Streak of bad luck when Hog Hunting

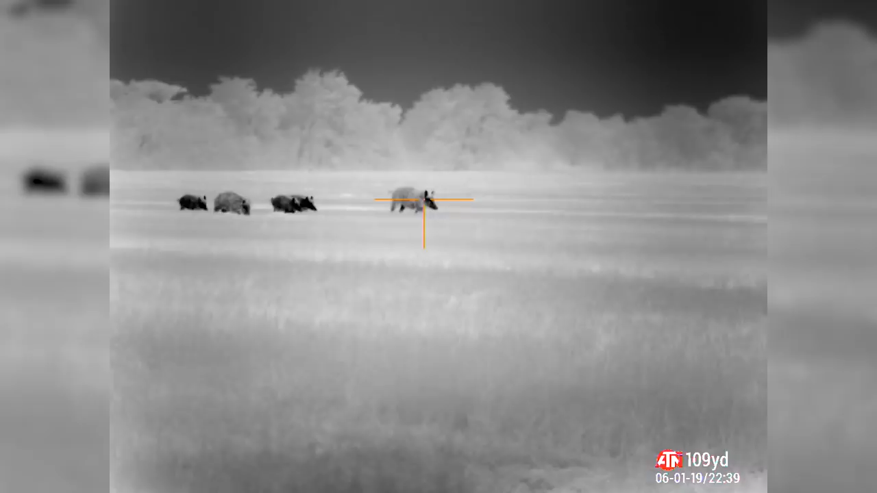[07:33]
I watched this video here a few times now in slow motion, and when shooting for these smaller ones,
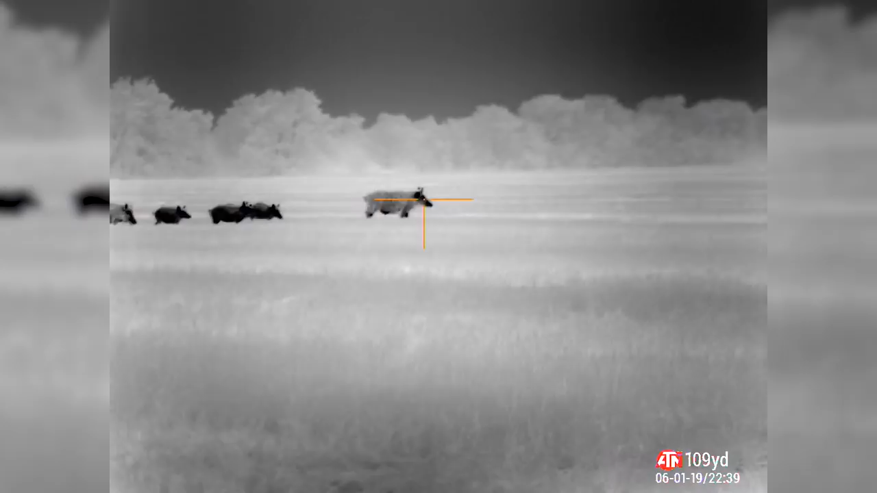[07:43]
my radical was actually on target most of the times.
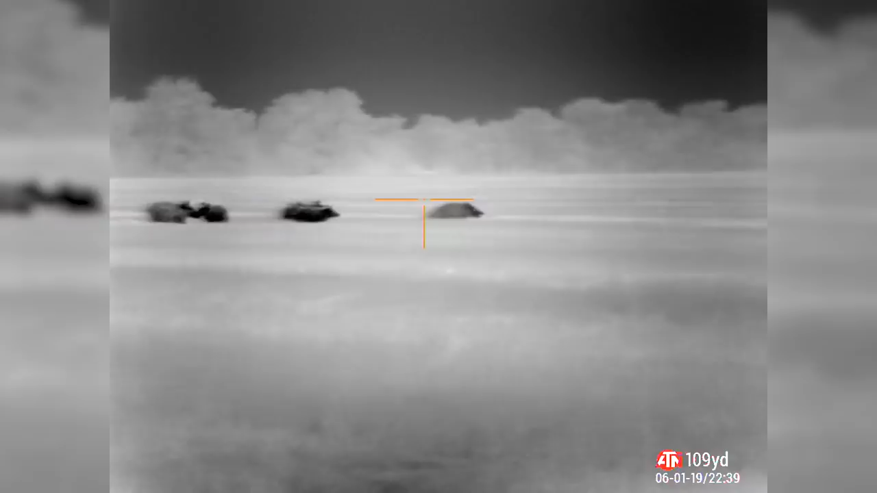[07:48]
So I'm going to have to check my zero here, make sure that I'm actually on target.
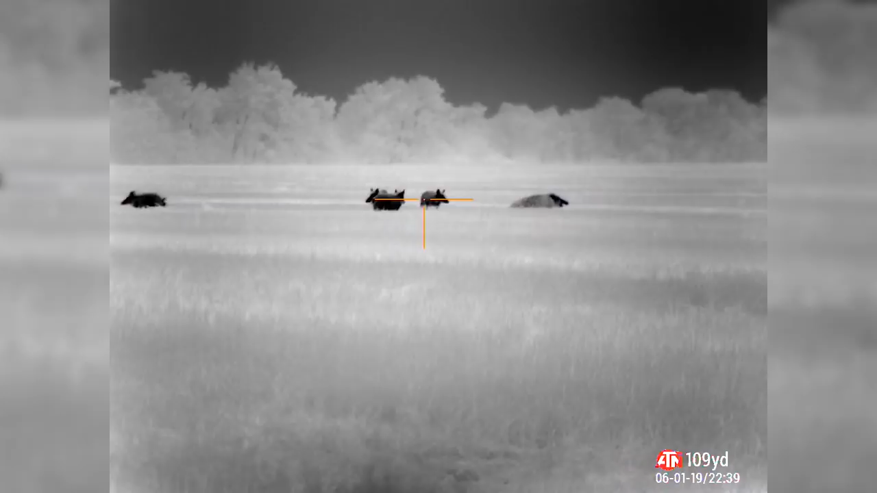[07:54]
I hit only one of these smaller ones.
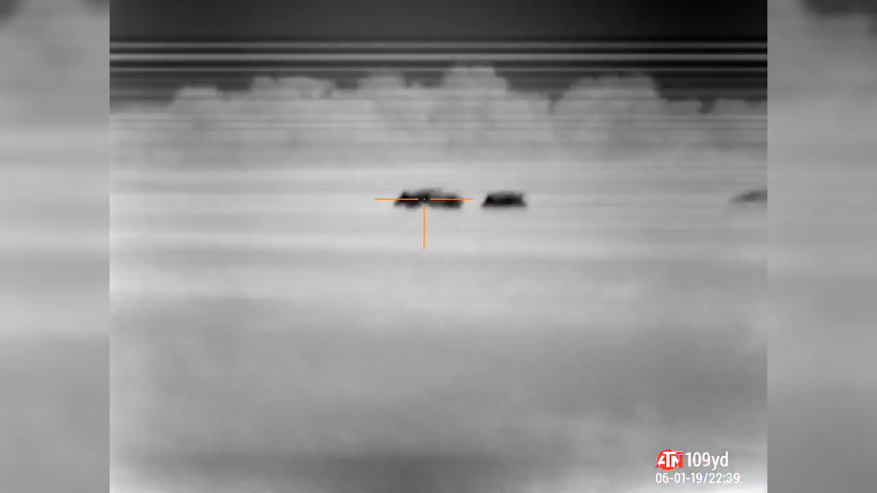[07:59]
Just by looking at the video, I think I should have hit at least two or three.
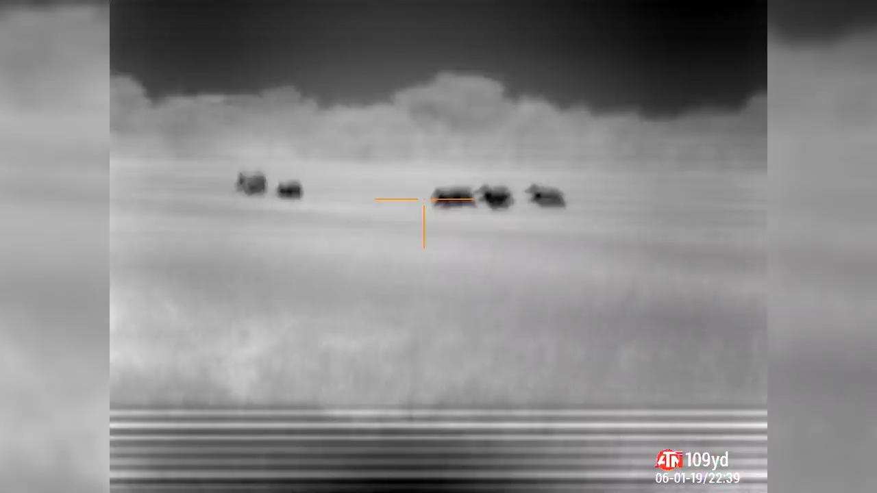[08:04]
But instead, the only one I hit is actually this shot right here.
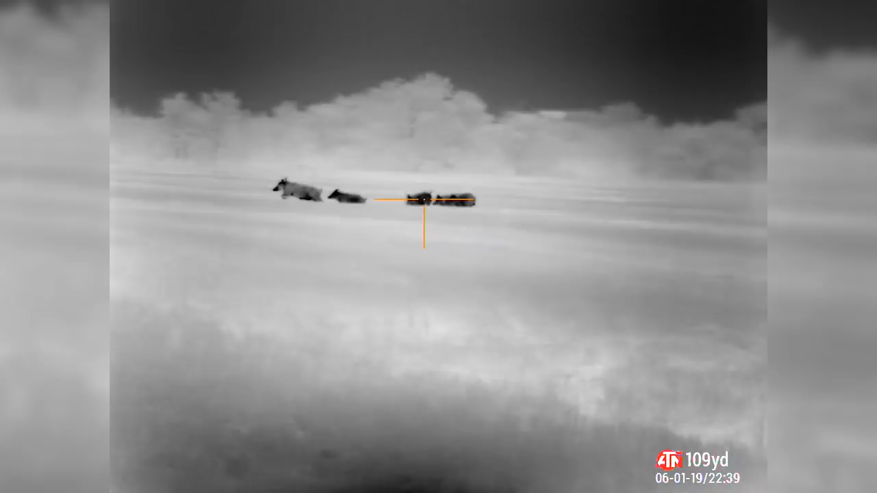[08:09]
So back to the range.